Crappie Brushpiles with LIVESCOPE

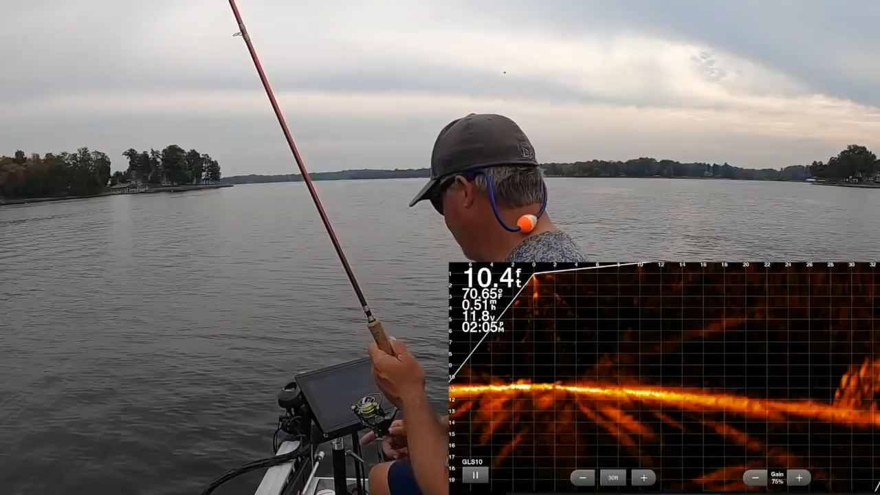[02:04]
On screen: depth 10.4 ft
so i'm bringing it closer those are really good marks on this pile check that out that is solid so they're right now right now they're hitting 20 feet and those are good marks so i'm going to stay off as much as i can and i'll pitch to it i'm going to bring this down to 20. those marks are just going to get better and better so i slopped i stopped my boat and i hear watch this you're going to see my bait just coming straight in there it is and again i know where it's going to fall to so i don't care that i'm not seeing exactly everything but look at those fish good night
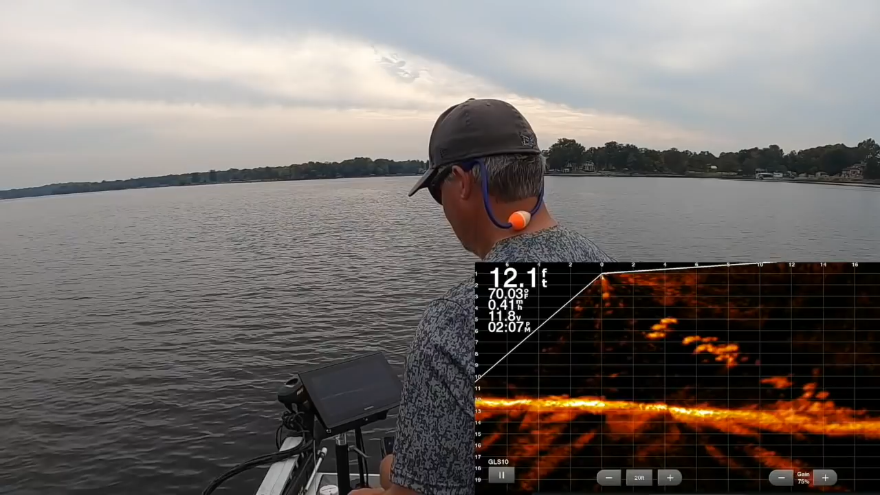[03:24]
On screen: depth 12.1 ft, water 70.03°F
look at that another one now sometimes you'll kick these fish off these piles and they'll create a school and then you can i saw that a school had kind of got created there it is right there see how they're just going everywhere right now and there it was another one so that they they were spooked off that pile but they're sticking together
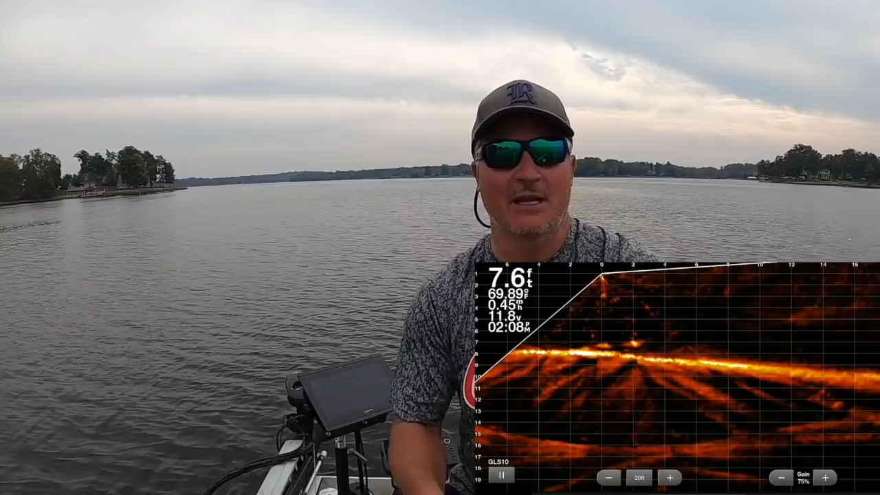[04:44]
On screen: depth 7.6 ft
so we spooked them off and then we stayed with it stayed with it and i'm telling you it has a lot to do with that boat control look at that that is a freaking awesome fish that is good stuff you gotta love that folks if you like this type of content do me
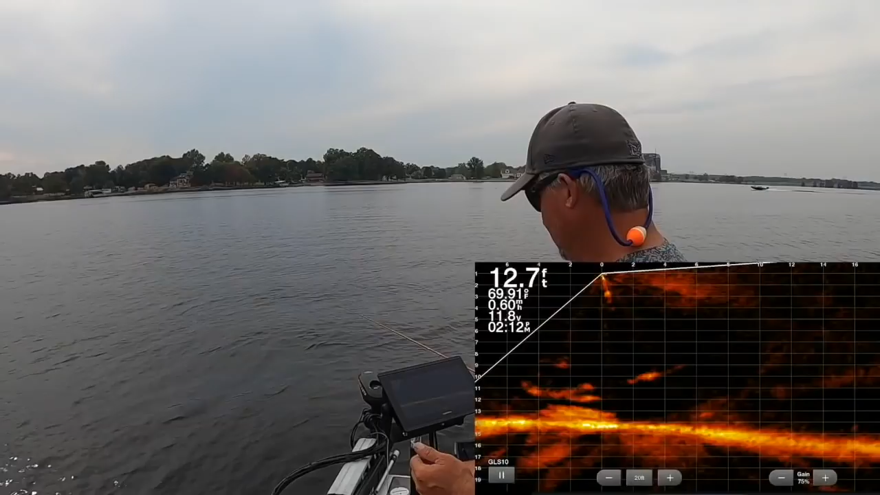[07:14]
On screen: depth 12.7 ft, water 69.91°F
there it is we could fill a bucket up today folks easily easily good night so equipment wise i've